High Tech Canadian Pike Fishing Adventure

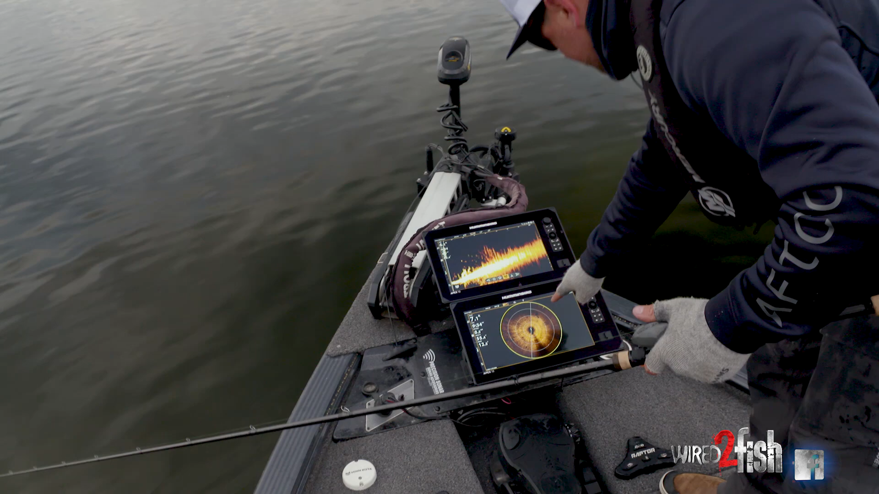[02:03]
There's a rock there. You know, there's a rock. If we see weeds, we might see a patch of weeds. And then MegaLive is a tool that's been pretty effective for finding bait fish,
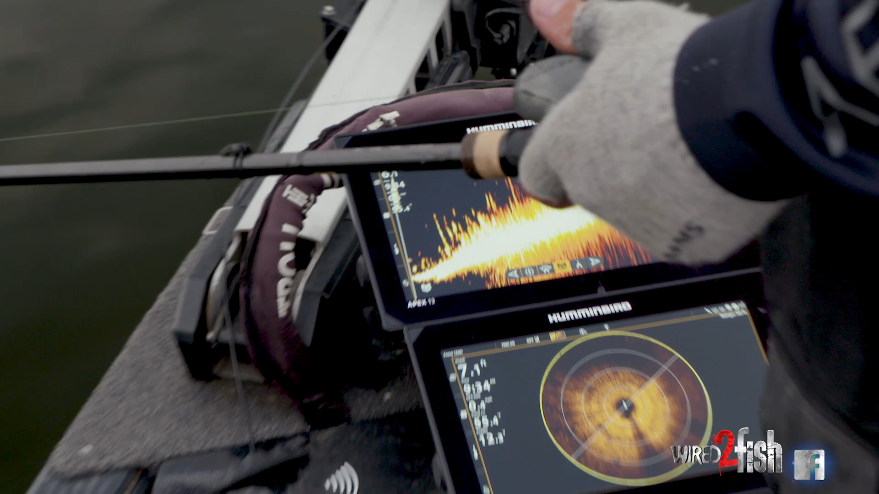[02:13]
big predator fish, and then stocks of weed. So you can see we're getting in an area that has some weed and you can see that there where I'm not quite getting that level of detail.
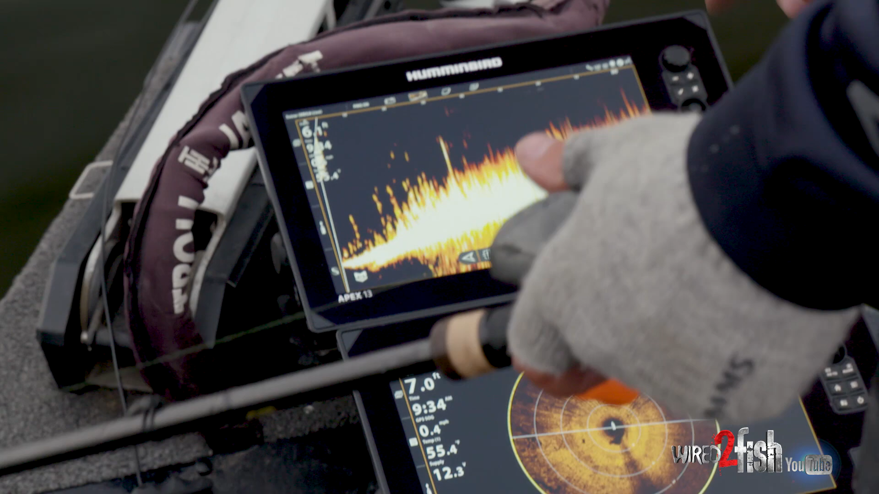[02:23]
What, what the height of the weed is, what's the density of the weeds, and then specifically seeing a big pike laying within it.
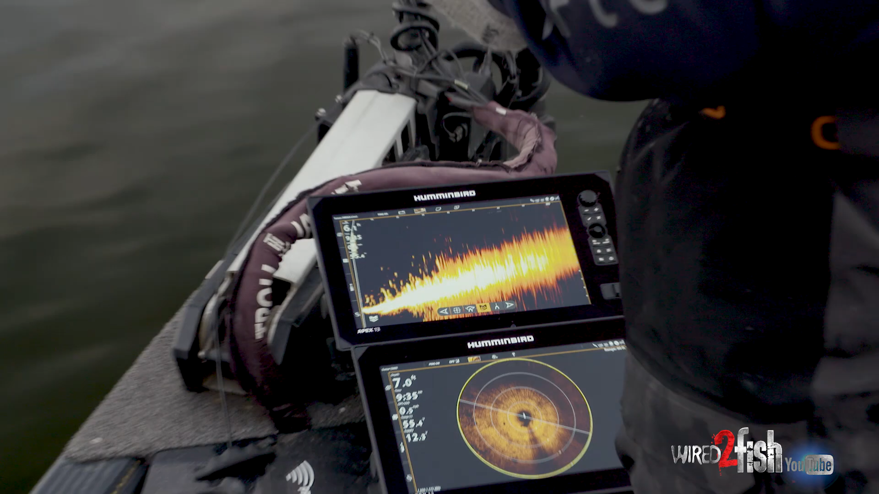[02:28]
We'll, we'll see that here today and make some real targeted casts to individual fish.
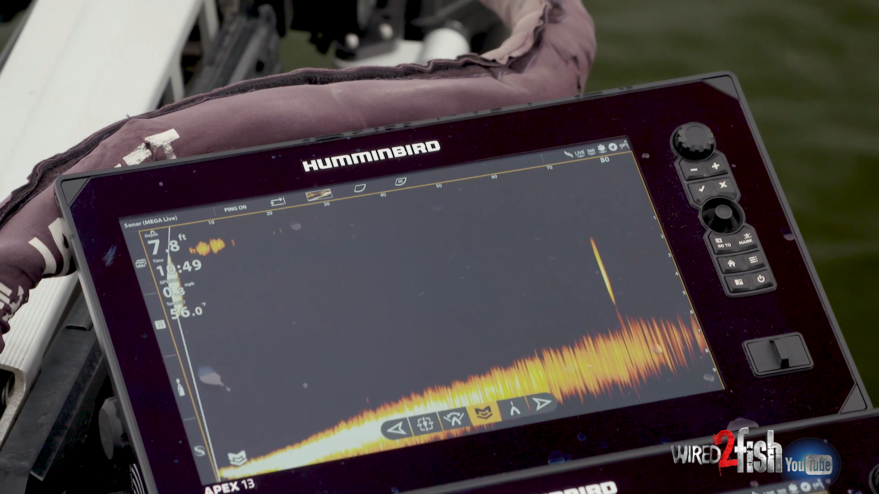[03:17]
Got him. Got him on Live, man. That was sweet.
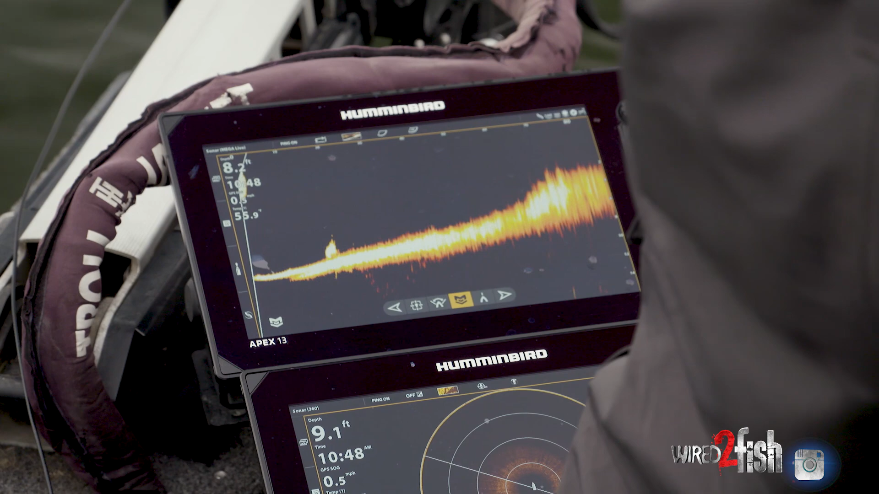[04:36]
We've been, we've been seeing those and getting a bait bite and then raising them a little bit.
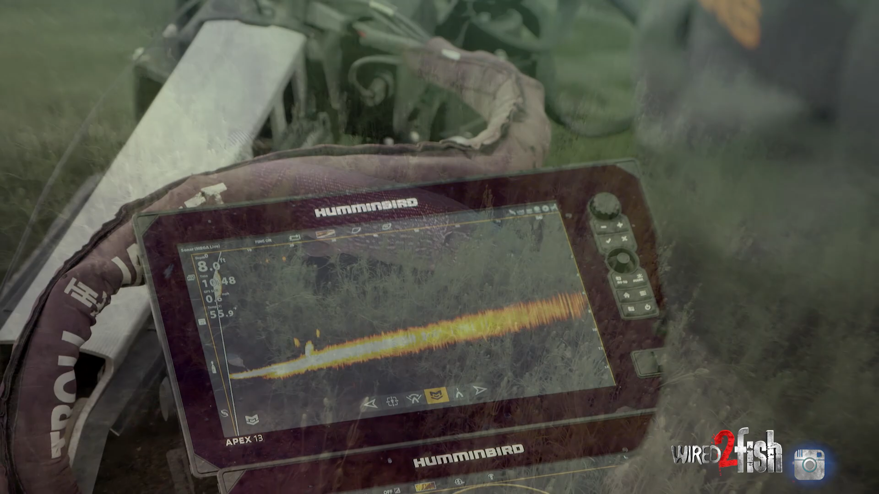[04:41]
So these fish, that means their belly to the bottom. We're not getting a ball suspended up with, you know, target separation all around.
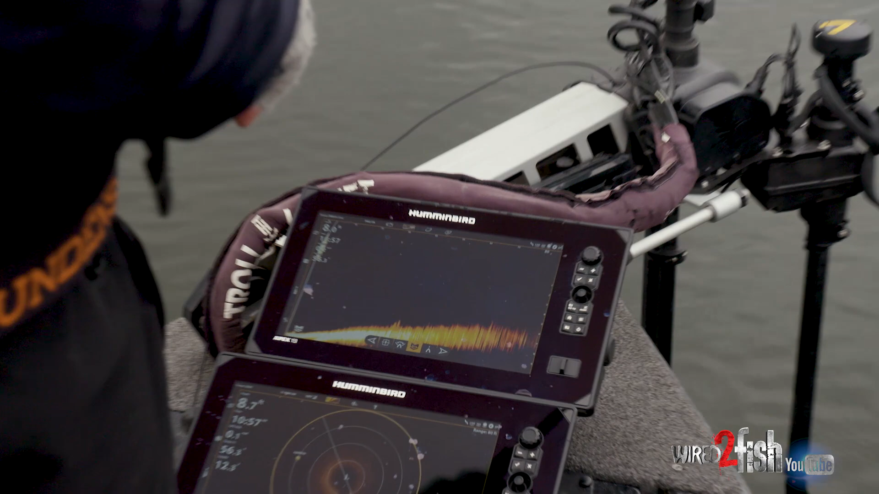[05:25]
There I am. See that bump on the bottom. Let's see if we can raise them. There he is, 30 foot out. I'm beyond him. Bring that bait above him a little. And you're looking for life.
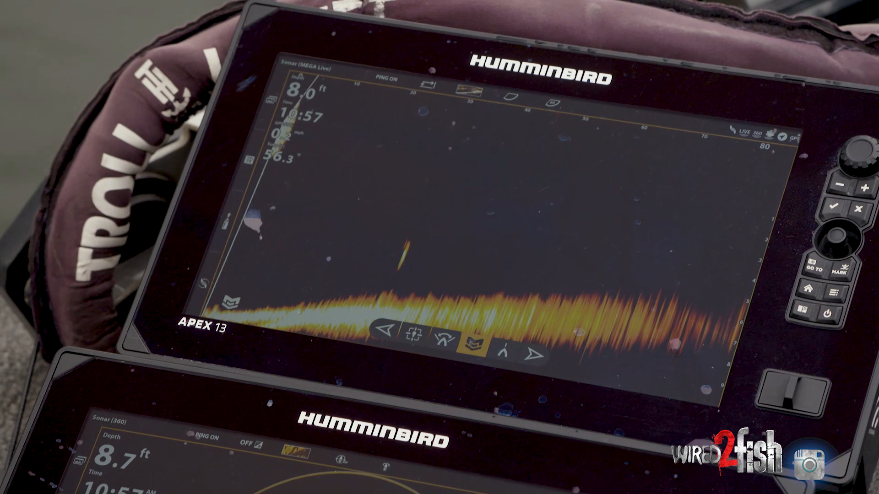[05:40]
If that, if that mark is moving and changing shape, then that's life. That's a fish.
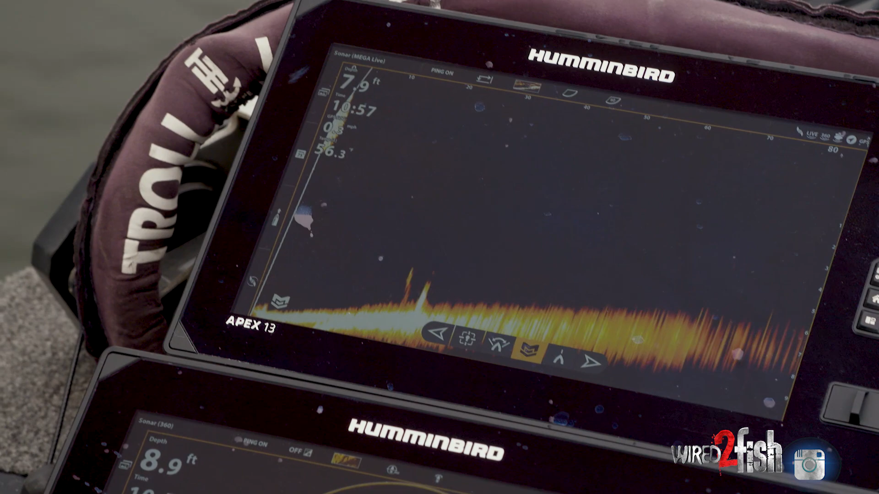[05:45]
Sometimes it's a stick. But we've been finding that they're fairly inactive, which is fine. That's all information that we're going to use to make decisions.